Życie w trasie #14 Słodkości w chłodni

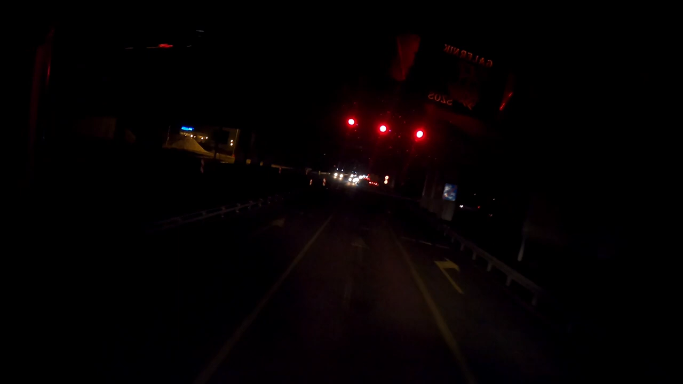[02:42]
Hamujemy. Czerwone. I stoimy. Nie, całkiem powiem wam, nie najgorzej te zwężki poszły. Ach, właśnie, miałem mówić o rondzie w Kamieńsku, no to tam delikatny korek z pół kilometra tylko.
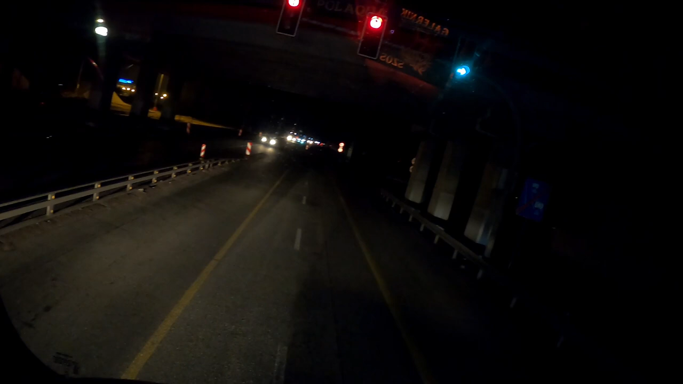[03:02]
I tutaj te światełka, co się tam na ten namykanów skręca. A to tam delikatne zatwardzenie było, ale tutaj już właściwie przed samymi światłami to się to towarzystwo rozjechało. Więc nie jest źle. Zaraz Częstochowa.
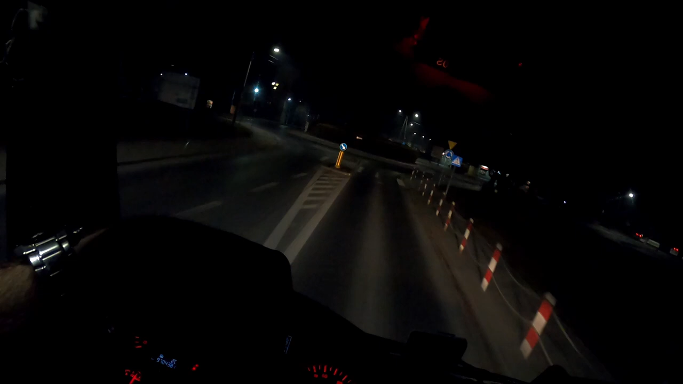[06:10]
Ostatnie rondo. A tutaj w tym budynku to prawdziwe kombo.
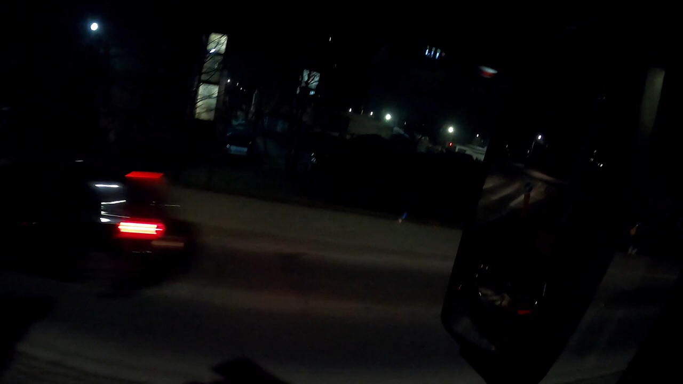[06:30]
Bo nie dość, że inspekcja, to jeszcze policja, komisariat.
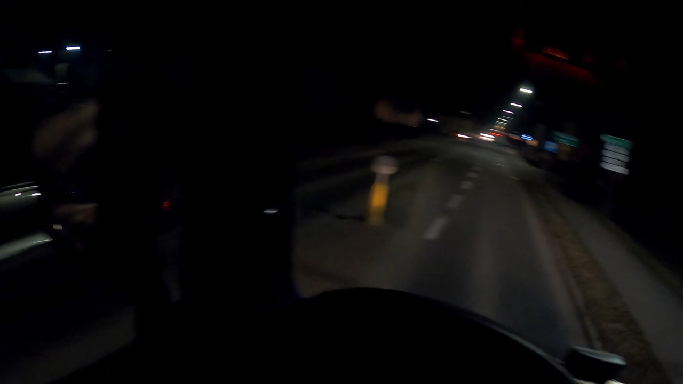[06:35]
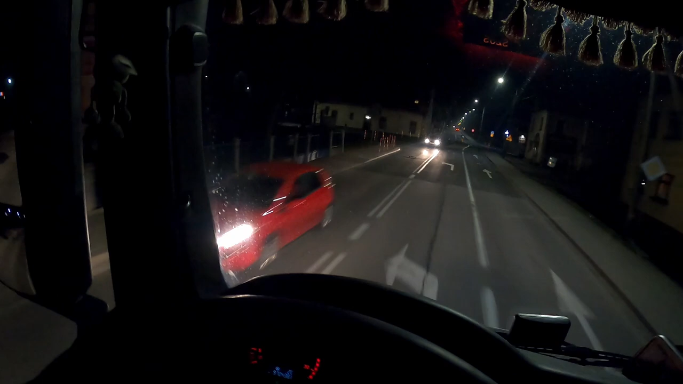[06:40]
To już jest nasza uliczka.
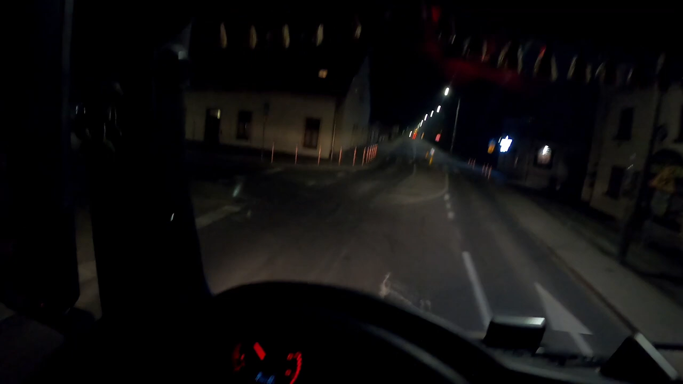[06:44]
Kręcimy w lewo. I tutaj jeszcze raz w lewo.
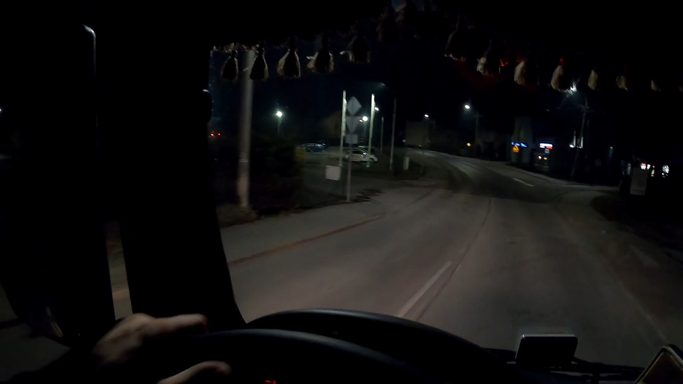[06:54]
No i brama otwarta, to już jest dobrze.
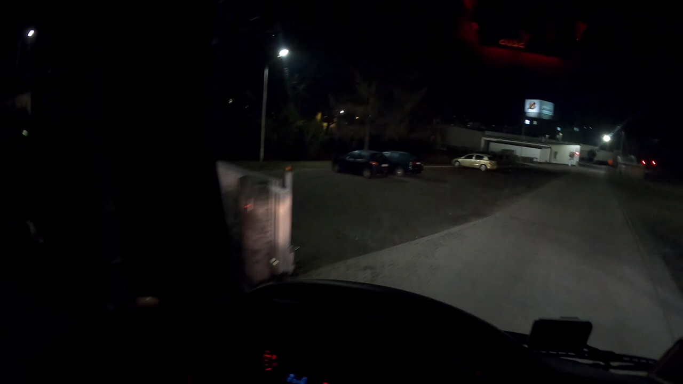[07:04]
Szlaban zamknięty, ale to o niczym nie świadczy. Zaraz wjedziemy. Tylko pójdę poopowiadam panu ochroniarzowi szczegóły z mojego życia i wjedziemy.
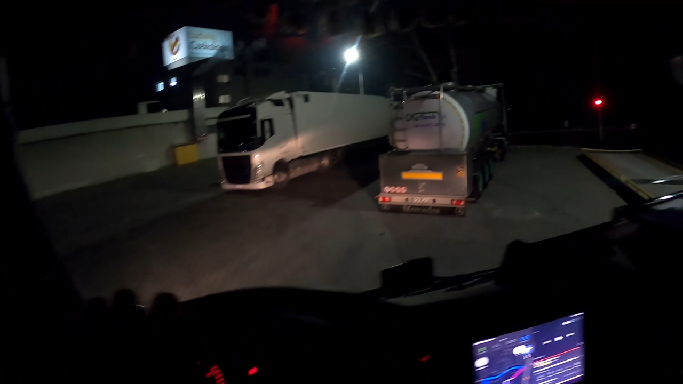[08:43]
My tu sobie przyparkujemy, może tu,
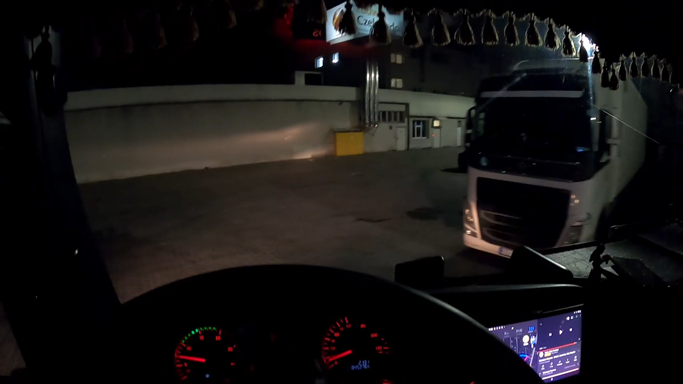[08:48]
a może tu, o,
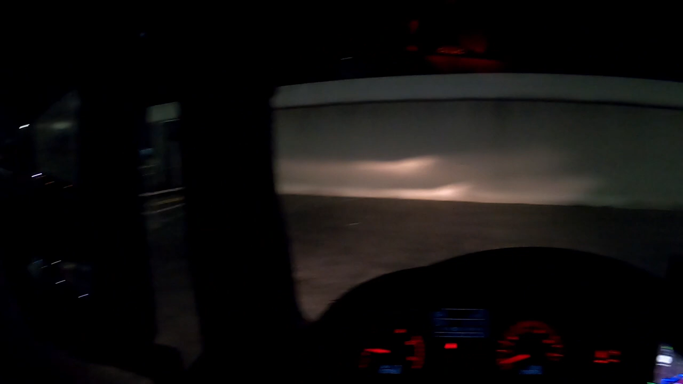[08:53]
jednak po środku, bo tam trochę pancio krzywo stanął.